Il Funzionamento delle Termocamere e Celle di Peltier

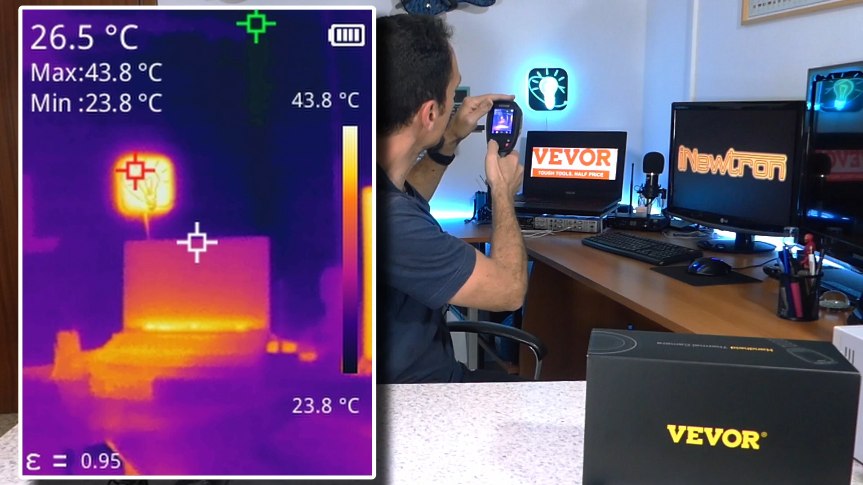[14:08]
On screen: spot 26.5°C, max 43.8°C, min 23.8°C, scale top 43.8°C, scale bottom 23.8°C
non si veda un granché questo qui è il monitor
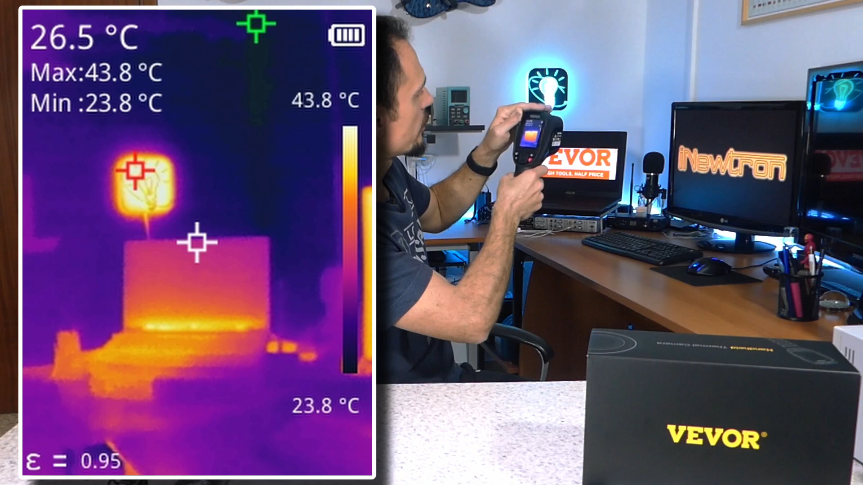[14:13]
On screen: spot 26.5°C, max 43.8°C, min 23.8°C, scale top 43.8°C, scale bottom 23.8°C
si vede la retroilluminazione illumina il pannello
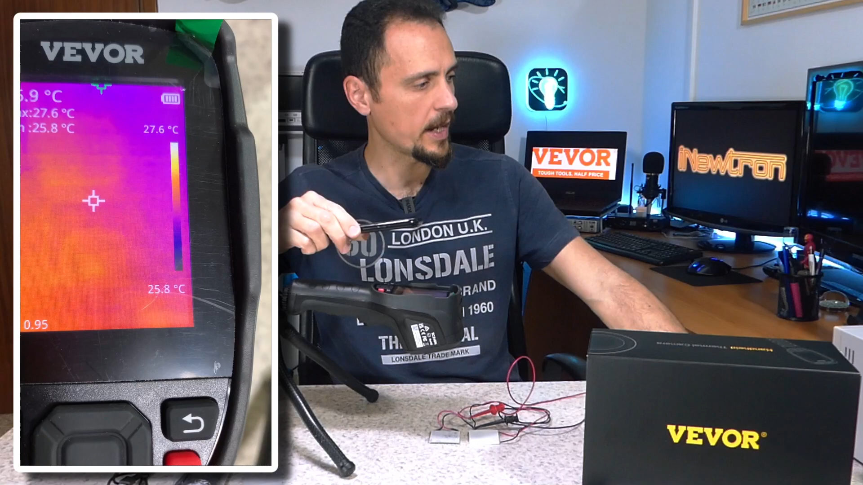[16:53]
On screen: max 27.6°C, scale top 27.6°C, scale bottom 25.8°C
corrente della di alimentazione del delle due celle di peltier con una tensione limitata a 12 volt così non rischiamo di bruciare tutto e l'alimentazione adesso inizio aumentare la corrente adesso vedete come una cella diventa fredda e l'altra calda vedete che quella lì fredda diventa blu e quella la faccia calda invece diventa rossa la cosa davvero poi
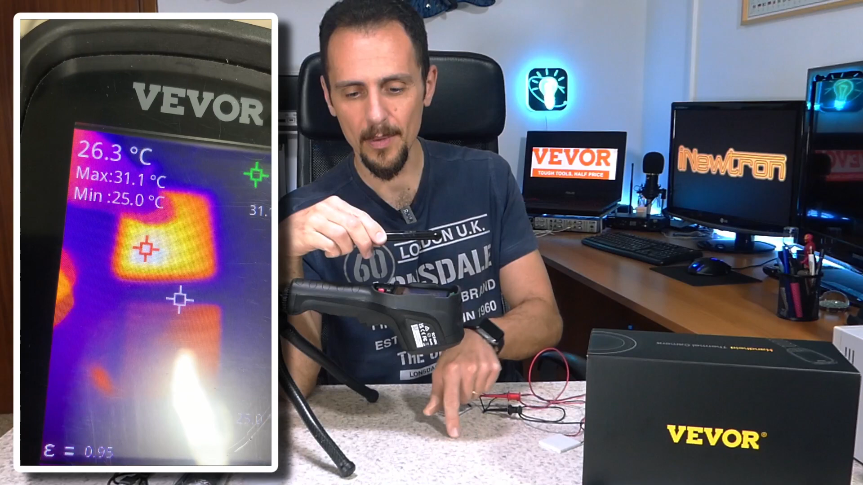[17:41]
On screen: spot 26.3°C, max 31.1°C, min 25.0°C
mi spiace purtroppo l'immagine qui non è fantastica però è davvero super interessante è rimasta immagine termica infatti io posso fare così dov'è così rimane l'impronta della mia mano del mio dito rimane
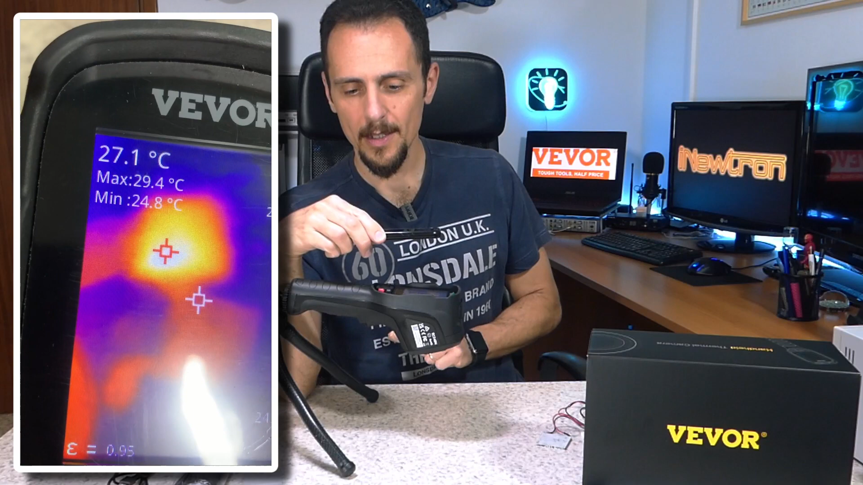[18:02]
On screen: spot 27.1°C, max 29.4°C, min 24.8°C
l'impronta termica adesso faccio un'altra prova per mostrarvi la differenza in tempo reale tra la faccia calda e la faccia fredda